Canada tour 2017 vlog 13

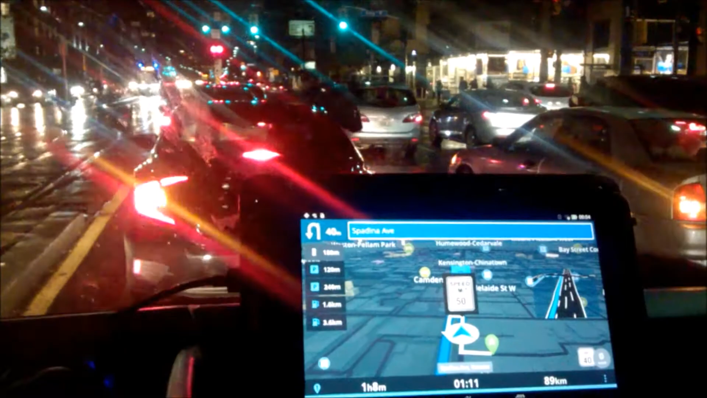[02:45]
Dagje Toronto. Hebben we nou in één keer groen licht? Ja, daar gaan we.